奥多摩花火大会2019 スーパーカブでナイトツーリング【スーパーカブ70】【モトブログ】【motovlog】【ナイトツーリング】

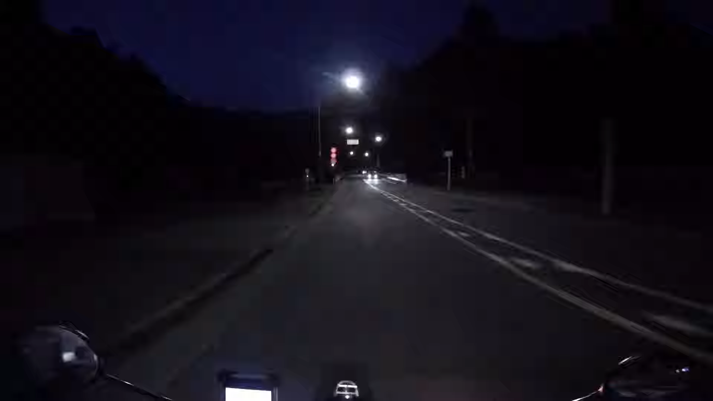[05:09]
さっきの場所で人が来たんで聞いてみたらちょっと今の場所は厳しいんじゃないかってことでしたなので、もうちょっとこう駅の方に近づいてみますまあ、この辺すごいななんか車いっぱい止まってるぞなんかあれなんですよねここに止めて歩いてるみたいなことを言ってたんでまあ、せっかくあの、下部なんでえー、なるべく近くに行きたいと思いますうわ、いっぱい歩いてるないっぱい歩いてるあ、ここで交通規制あ、だけどここ見てる人がいるなこの辺かはい、はい、はい、
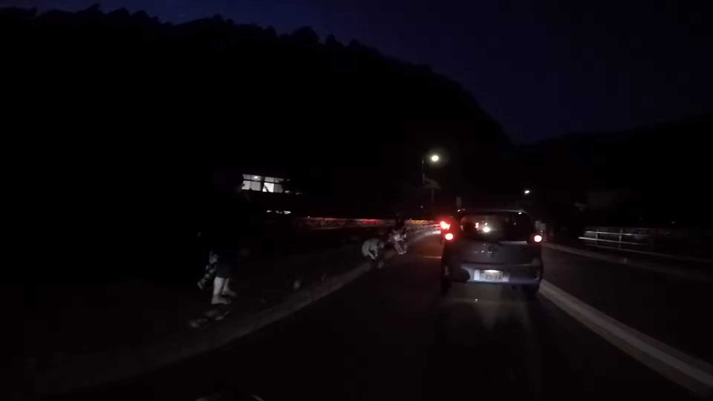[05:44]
はい、なるほどちょっと待てよでもここ止めるわけにはいかないよなあー、
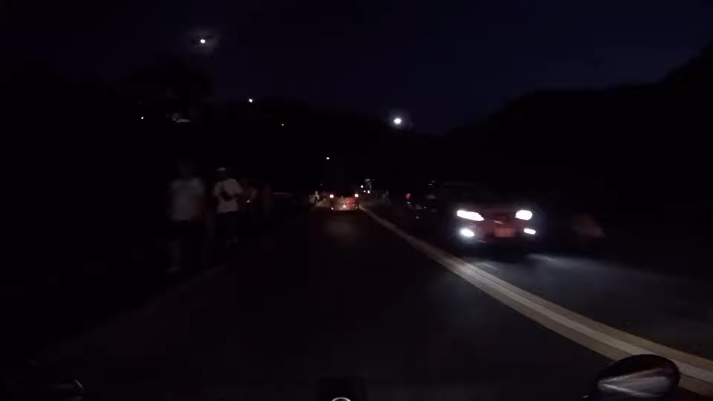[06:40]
えっとですねーなんか、行っても大丈夫そうな気がするんですけれどあの、もうちょっと先で佐野木道山なんですけれどそこ入れなかったです
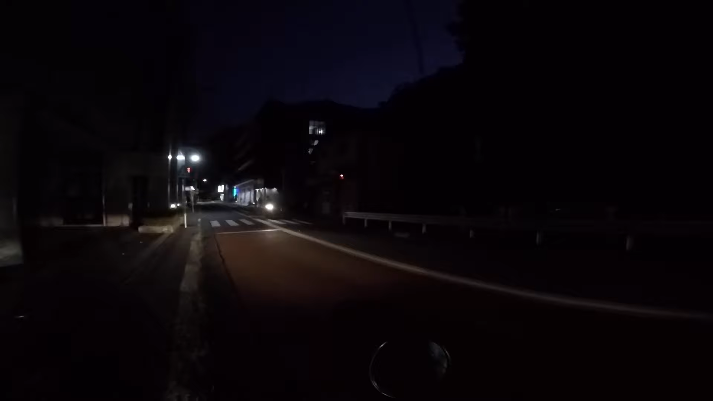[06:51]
えっと、もう逆に言うとこの辺でいいって感じなんでちょっとその辺りとかあ、今入ってた